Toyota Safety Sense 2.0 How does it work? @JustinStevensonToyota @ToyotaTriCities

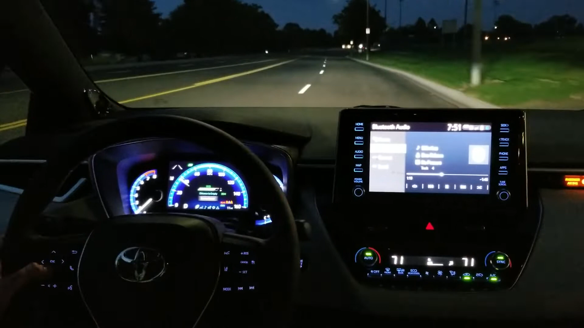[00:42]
This does it up to 37 miles per hour. It'll avoid a collision, it'll slow you down up to 37. Everything else is 25. Got it.
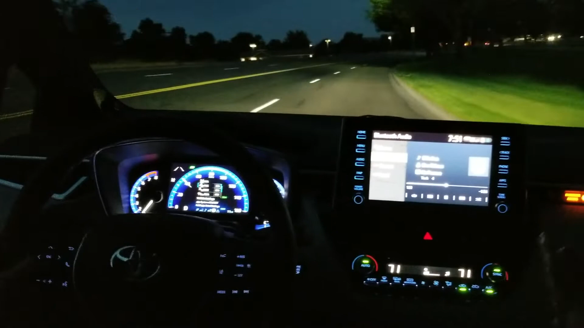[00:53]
This also has what's called road sign detection, so it can read the signs on the road like stop, yield, speed limit.
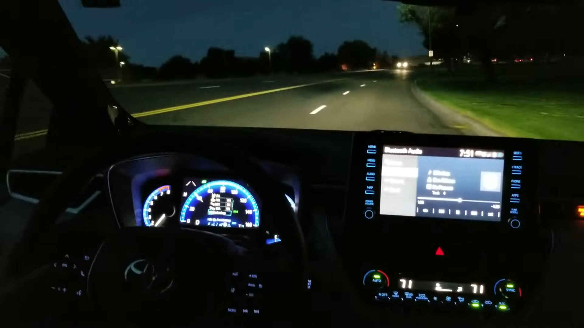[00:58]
And it can display them up, right up in that area over there.
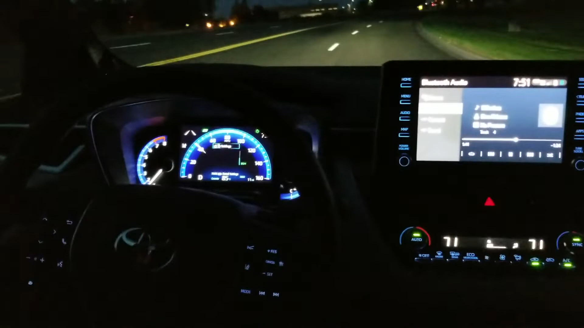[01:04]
And that way you can know what's going on. Yeah, show me something.
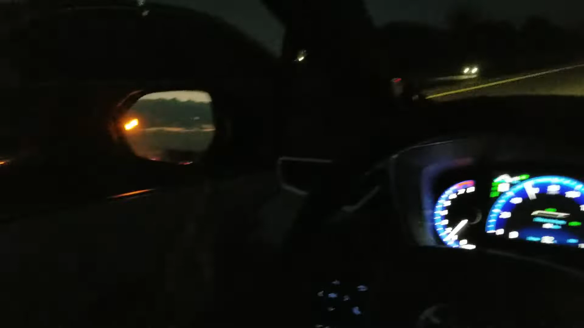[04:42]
Oh, blind spot monitors. Oh, there's the blind spot monitors. Are you doing anything? Yes. No. You're just driving. Except we're getting a little uncomfortable. You're not touching anything, are you? We're just driving. It's reading both lines. When you start to go up here on the big turn, it'll turn for you. You just have to touch the steering wheel every once in a while. Okay. That's going to be a trip. We don't have to make you do that. What is the dynamic cruise control that will bring us down to what speed and still maintain the cruise?
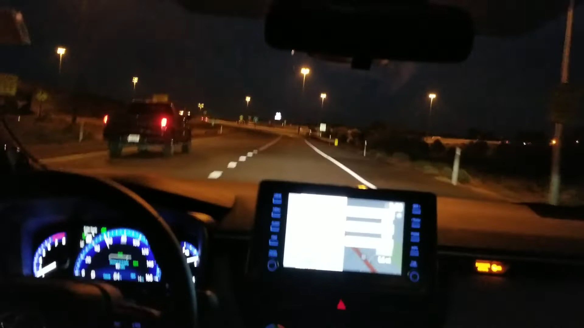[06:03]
All right, there you go. Yeah, there you go. Lane trace in the house. Okay, I'm getting a little. Yeah, let's. All right. Well, let's see. Maybe just go around not too quickly. Oh, no. Yeah, never mind.
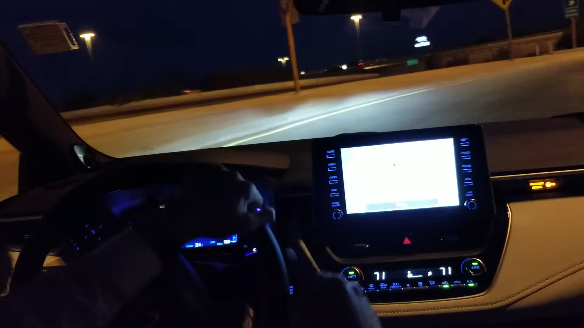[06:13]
So if it's a little sharp, it's not such a great idea.
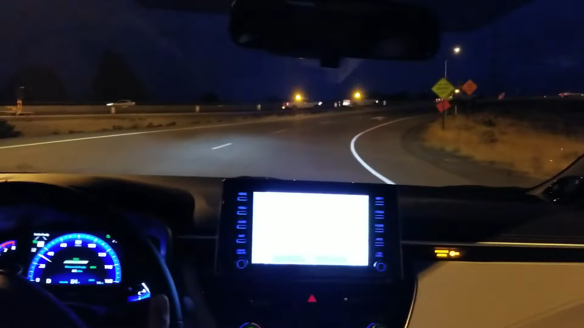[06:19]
It's a good thing that we've got our stock driver. I think it also. It was the speed. We were below 30. Yeah, we were below 30. Don't try this at home. Oh, yeah. It looks like. I didn't know we had a big time construction going on up here.
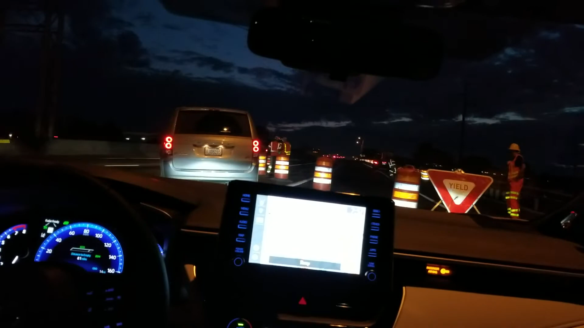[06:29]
It's okay. The car would have come to a complete stop. Yes, it would have. We appreciate you too. Kennewick's finest out here.